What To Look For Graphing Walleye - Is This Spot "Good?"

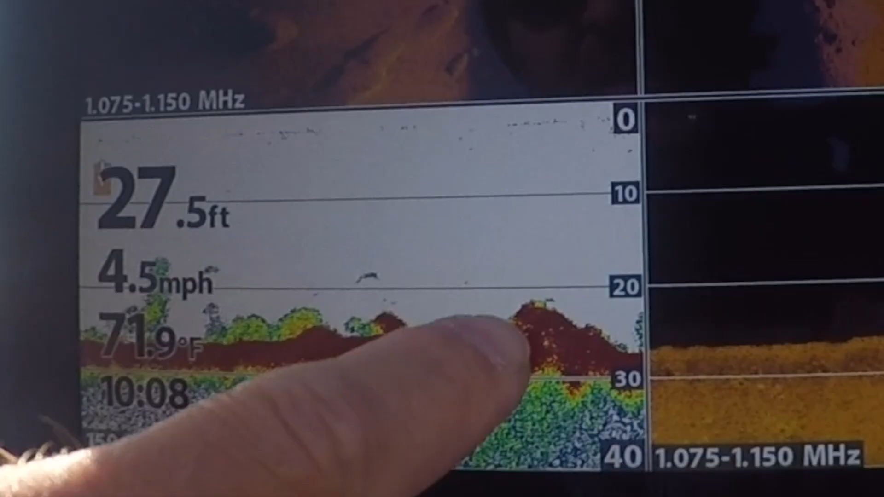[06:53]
On screen: depth 27.5 ft, water 71.9°F, speed 4.5 mph
It looks like there might be one peeking out of the rock there.
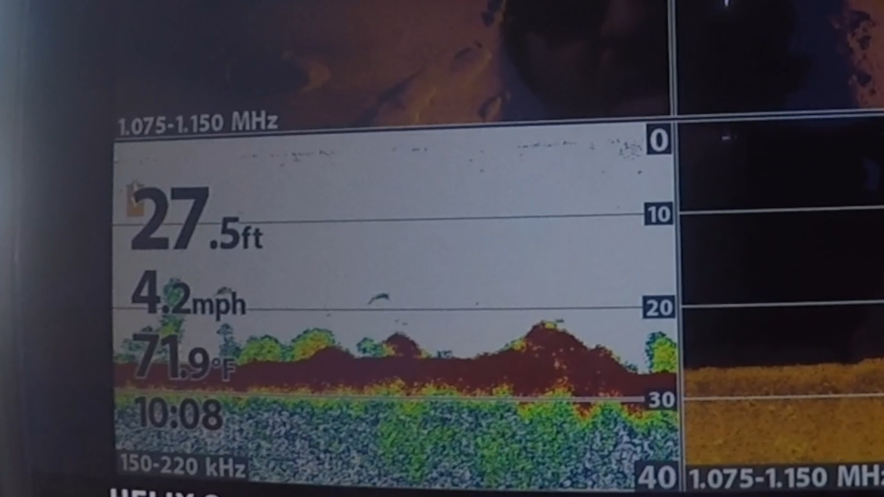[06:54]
On screen: depth 27.5 ft, water 71.9°F, speed 4.2 mph
So sometimes you don't really know when you got rocks this big, whether or not there's fish there until you fish it.
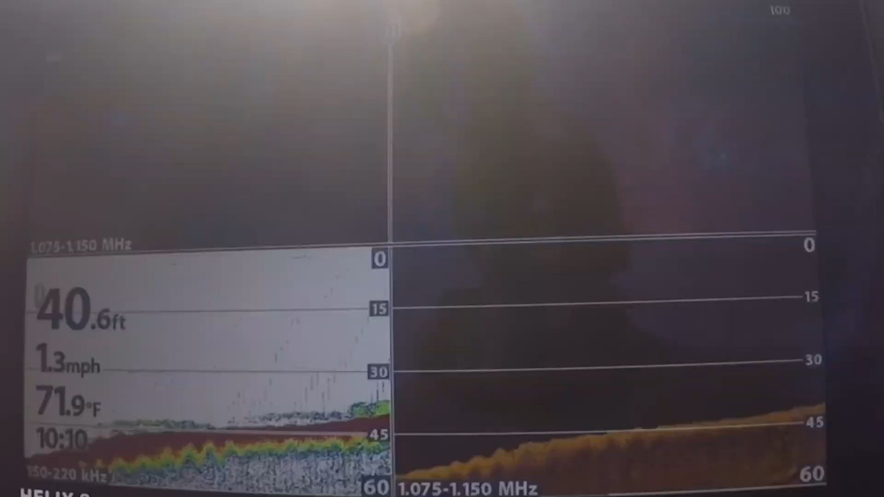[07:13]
On screen: depth 40.6 ft, water 71.9°F, speed 1.3 mph
Spot number four, looking at another long point.
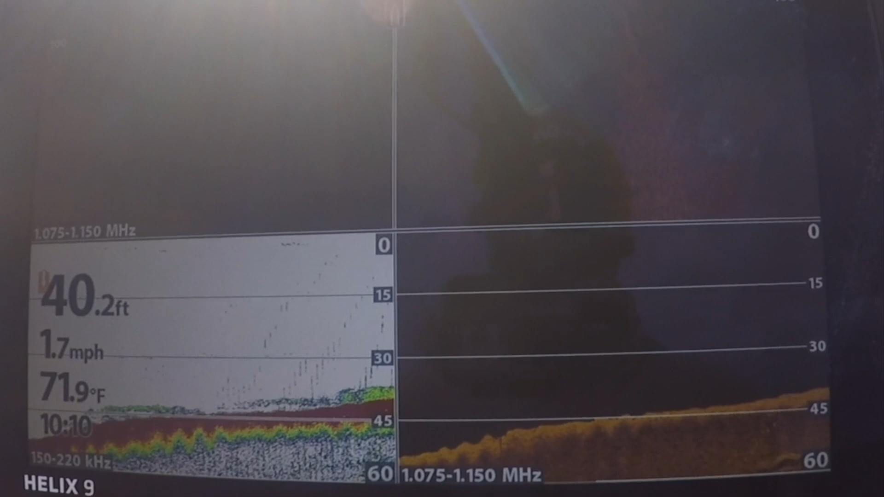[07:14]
On screen: depth 40.2 ft, water 71.9°F, speed 1.7 mph
Still tons of bait in the area.
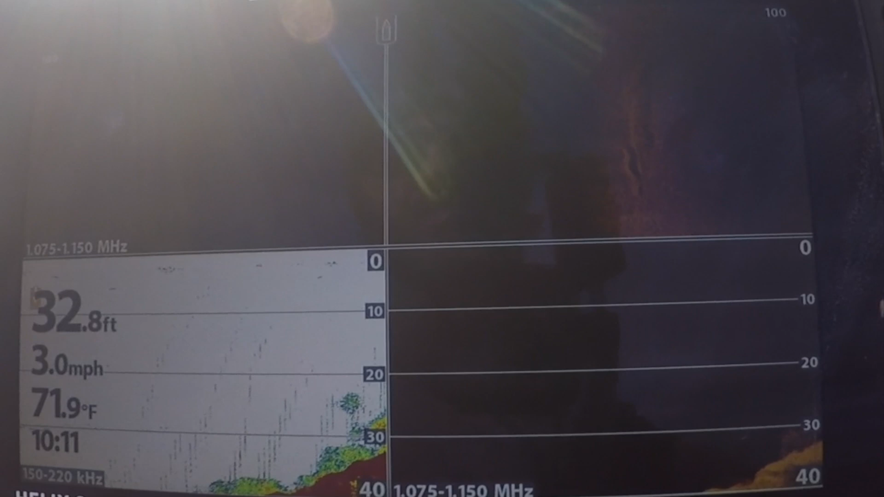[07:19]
On screen: depth 32.8 ft, water 71.9°F, speed 3.0 mph
So you'd think there should be some fish around somewhere, but there might just be way more bait than there is fish to go around.
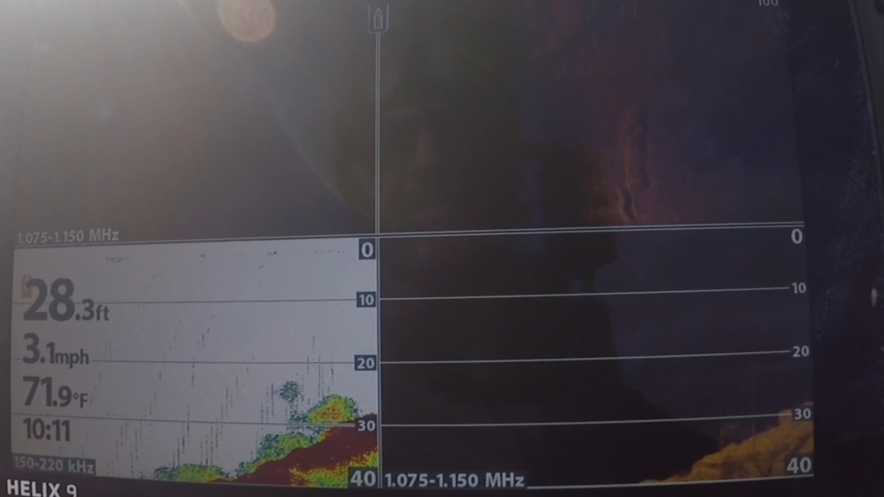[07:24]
On screen: depth 28.3 ft, water 71.9°F, speed 3.1 mph
So just because you see bait doesn't mean there's going to be fish there.
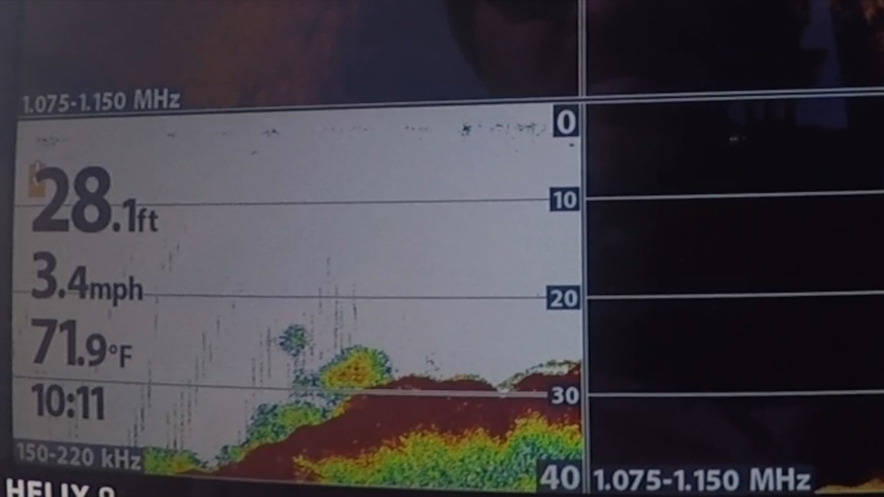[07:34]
On screen: depth 28.1 ft, water 71.9°F, speed 3.4 mph
There's a stack of walleyes a little bit down in those rocks.
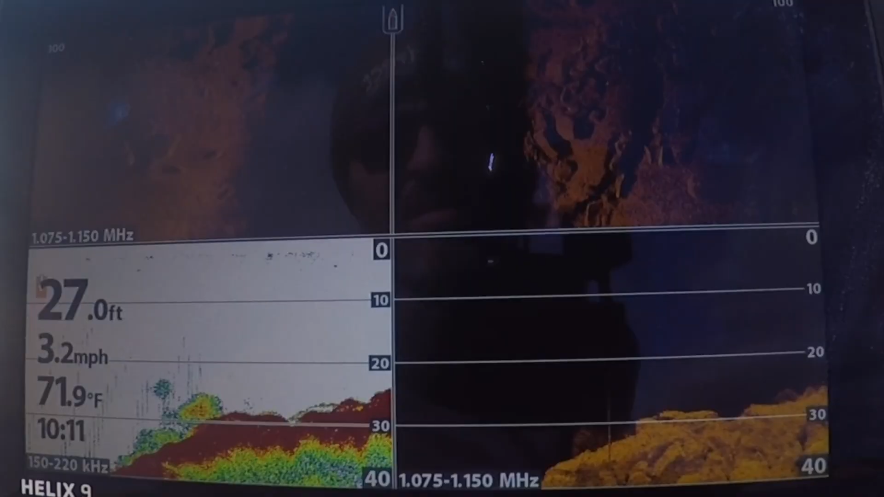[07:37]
On screen: depth 27.0 ft, water 71.9°F, speed 3.2 mph
For sure two, maybe three of them down there.
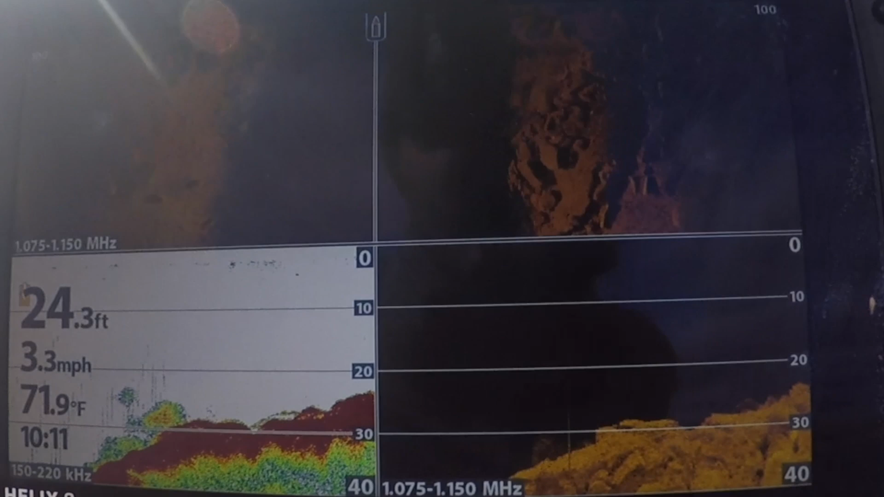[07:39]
On screen: depth 24.3 ft, water 71.9°F, speed 3.3 mph
So far from what I've seen, if I was fishing this area,
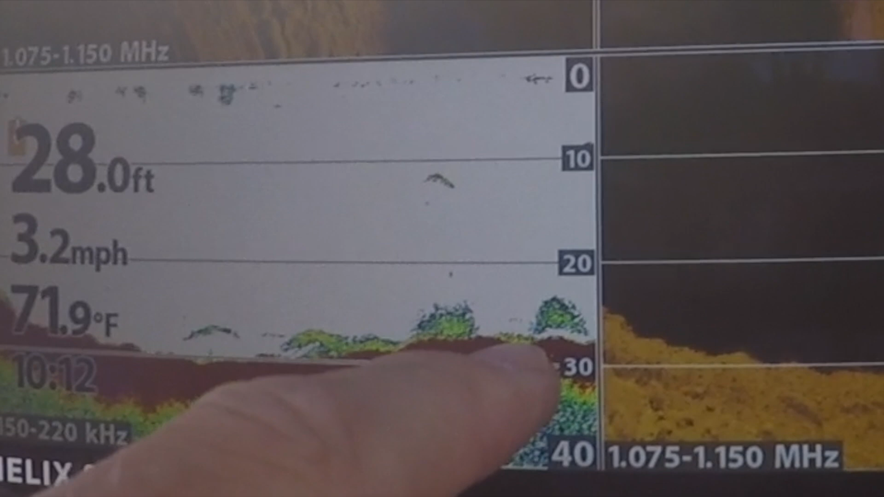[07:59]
On screen: depth 28.0 ft, water 71.9°F, speed 3.2 mph
That's probably a fish fairly tight to bottom there.
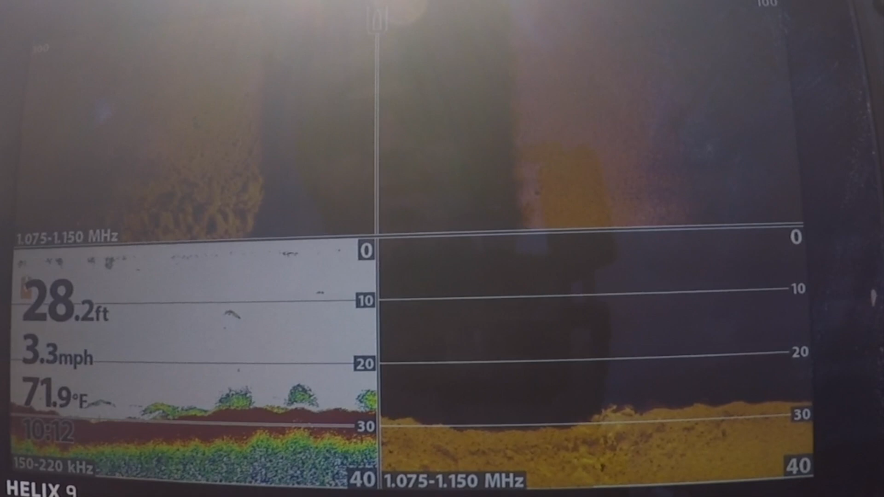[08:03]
On screen: depth 28.2 ft, water 71.9°F, speed 3.3 mph
This might be one of the better spots we've seen so far, but it's still not amazing. Now, depending on what lake you're in, like there's a fairly suspended fish. This might be a good screenshot.
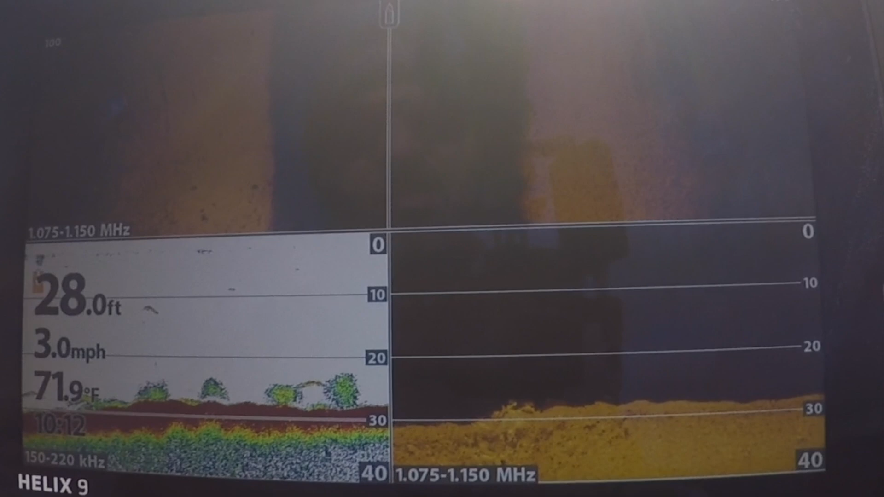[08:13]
On screen: depth 28.0 ft, water 71.9°F, speed 3.0 mph
Depends on how many walleyes you have. If I'm fishing Sakakawea, there's another one. There's millions of walleyes in here. You can find spots that look a lot better than this. This isn't bad. This fourth spot is probably the best spot that I've seen so far in this area.
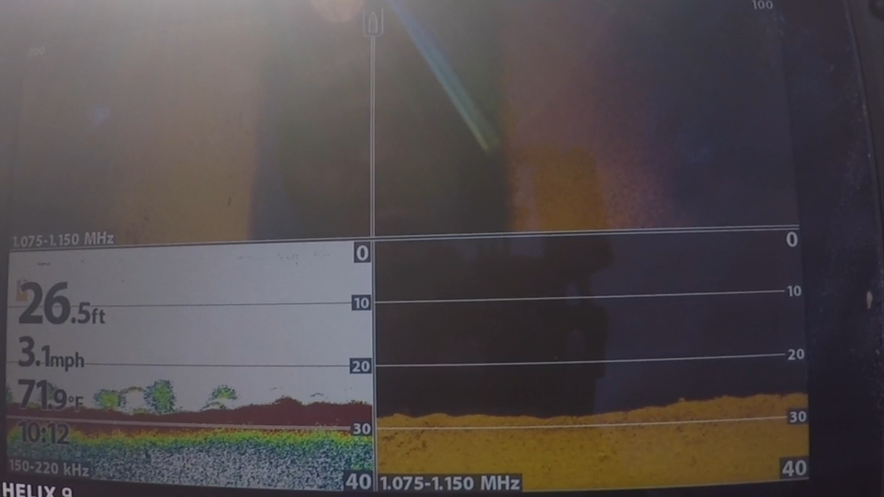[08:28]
On screen: depth 26.5 ft, speed 3.1 mph
And since that's the sample I've had, like if I was fishing out here to fish hard, I'd probably troll this. I've seen fish, you know, we're still seeing three on the graph at the same time right now.
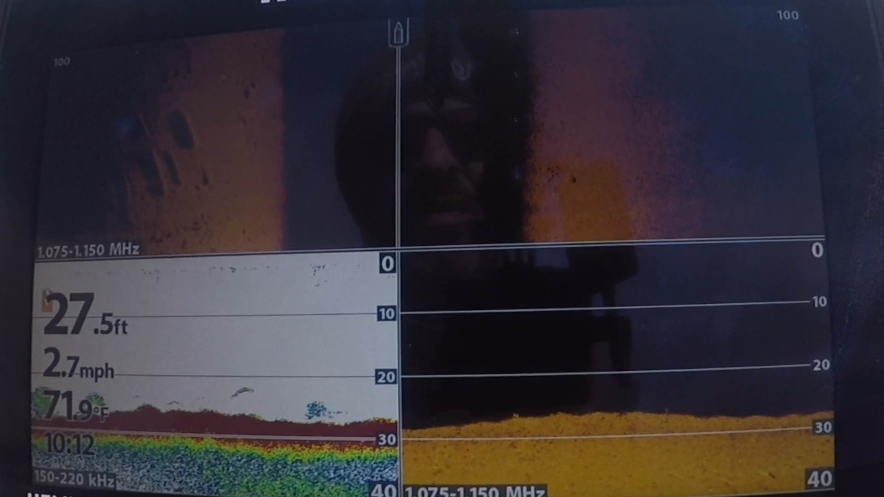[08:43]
On screen: depth 27.5 ft, water 71.9°F, speed 2.7 mph
I'd probably troll this part of the point in 25 to 28 feet, see what I can get.
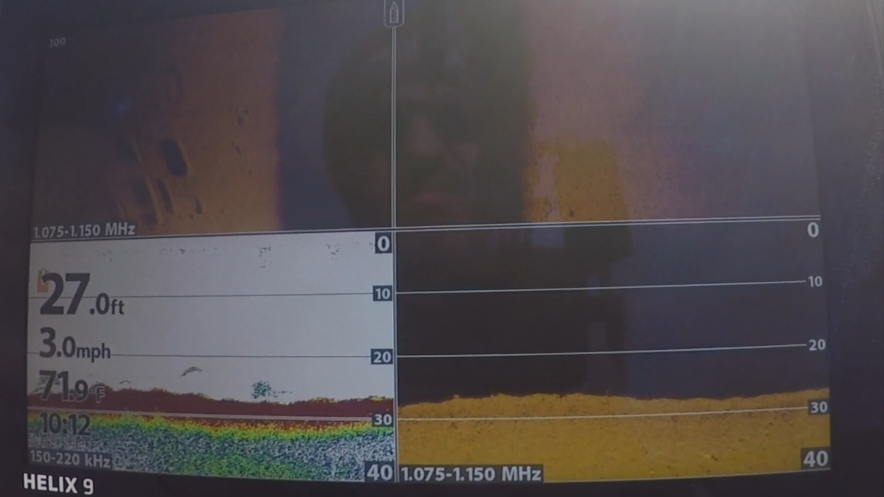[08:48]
On screen: depth 27.0 ft, speed 3.0 mph
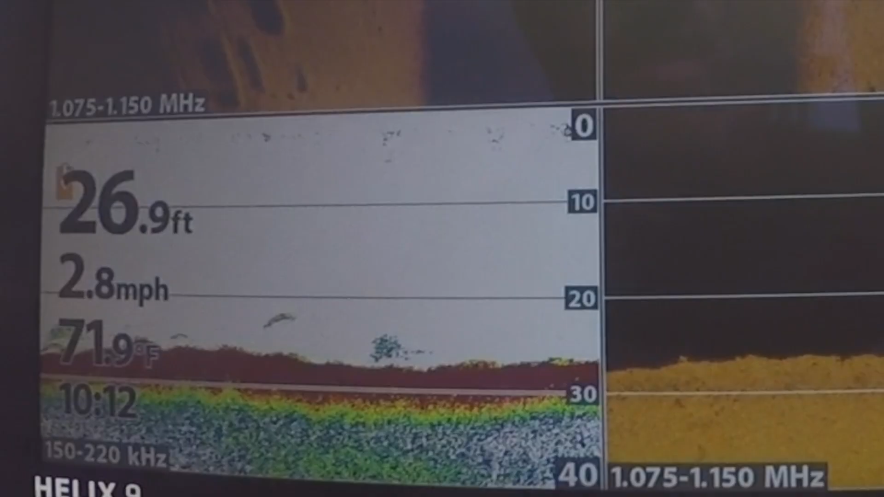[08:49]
On screen: depth 26.9 ft, water 71.9°F, speed 2.8 mph
That might be one way down there.
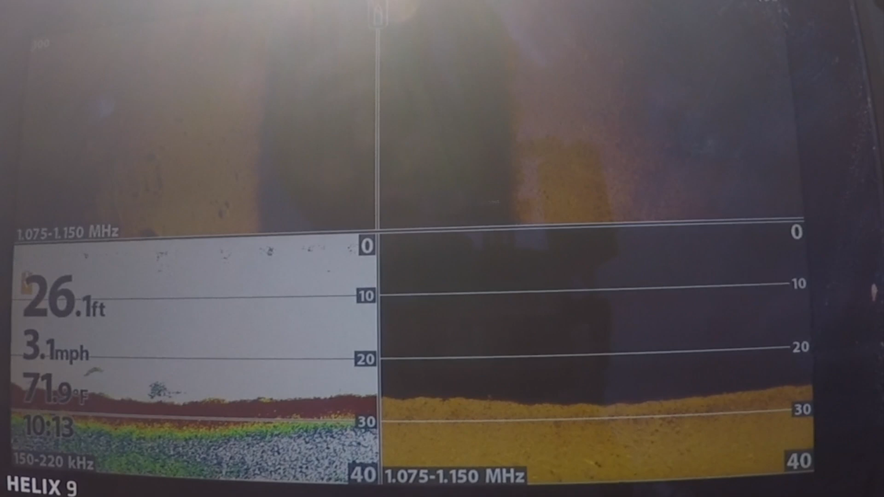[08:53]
On screen: depth 26.1 ft, speed 3.1 mph
But considering the video I'm trying to make and the goal that I have of covering water and seeing things, it's the best spot that I've seen, but I'm not going to fish it yet.